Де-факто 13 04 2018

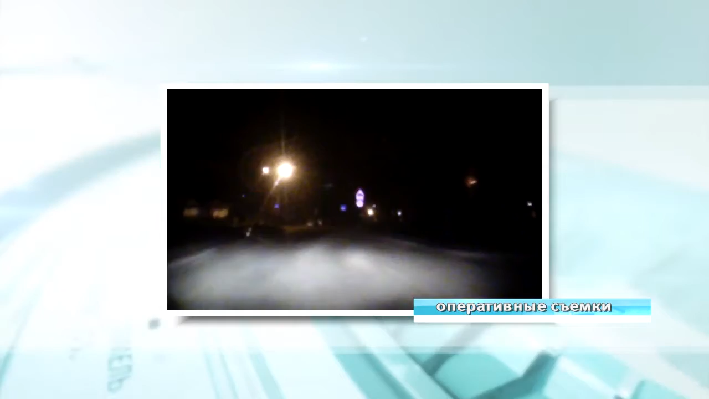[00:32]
Включив проблесковые маячки, сотрудники госавтоинспекции начали преследовать нарушителя. На требования об остановке водитель не реагировал и продолжал движение. К погоне подключился и второй экипаж ГАИ.